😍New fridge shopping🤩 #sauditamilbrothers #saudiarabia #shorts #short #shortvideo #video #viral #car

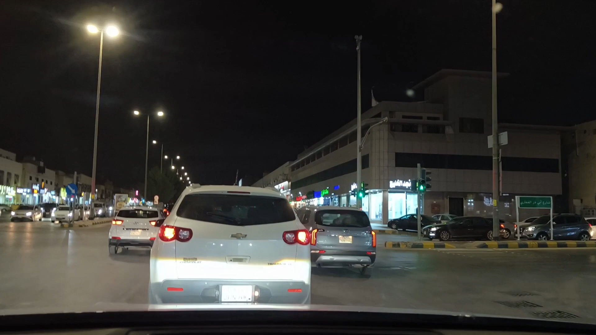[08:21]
இங்கே பாருங்கள் மக்கள், சிக்னல் உளுந்து போகாமல் நிற்கிறான், வீணாக போனவன்.
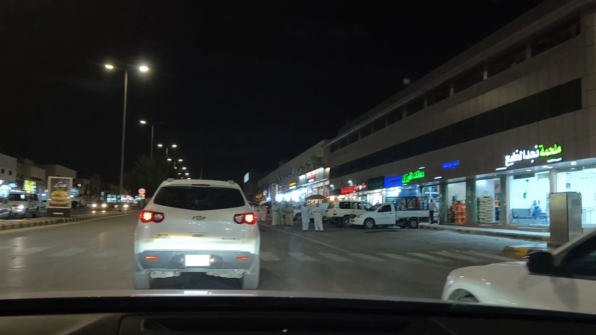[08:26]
எவ்வளோ லேட்டாக கிளம்புறான் பாருங்கள். நம்ம ஒயர் பாக்ஸ் கடைகிட்டே வந்தாச்சு மக்களே.
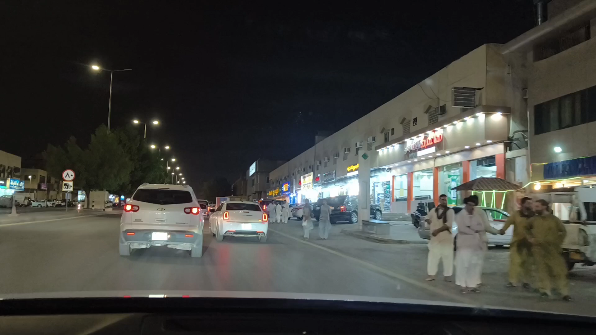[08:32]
இங்கே தான் வந்தோம், ரைட்டில் இருக்குது பாருங்கள். இதில் ஒரு கடை மலையாளி கடை இருக்குது, எந்த கடைன்னு சரியாக தெரியலையே.
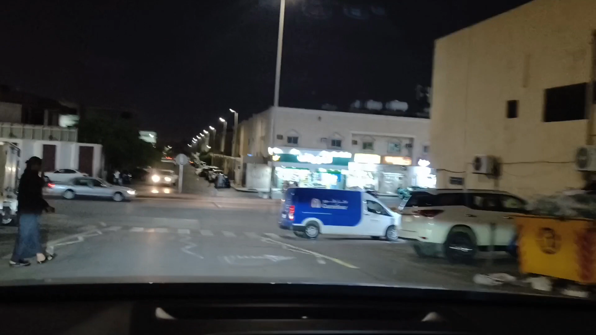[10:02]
அப்படின்ட்டான். ஆ முக்கியல, நம்ம ரூம் போவோம். ஃப்ரிட்ஜ் இல்லாமல் கையும் உள்ள காடும் உள்ள. மக்களே, சிக்னல் ஓப்பன் ஆகிடுச்சு. நம்ம அண்ணன் கார் இங்கே போகுது பாருங்கள்.
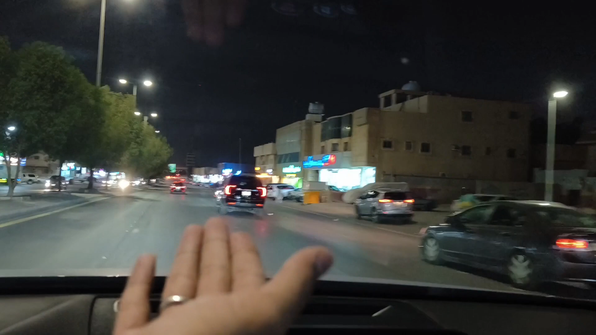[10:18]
இந்த வண்டி தான் அந்த பிளாக் வண்டி, இந்த வண்டி தான் நம்ம அண்ணன் வண்டி. நாங்கள் நம்ம சைடு அடிச்சுப்போம்.
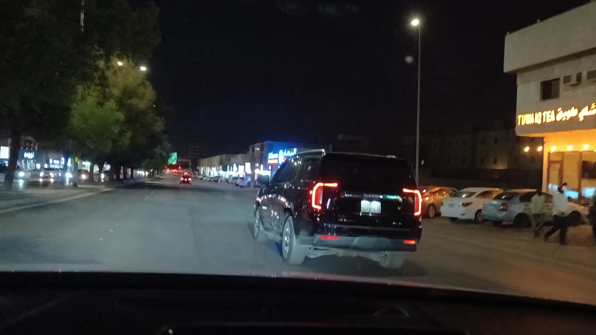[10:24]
வரேன், எப்படி வரான் பாருங்க, லெஃப்டில் ஏறிட்டு வரான். அவன் ட்ராக்கில் போவோம்.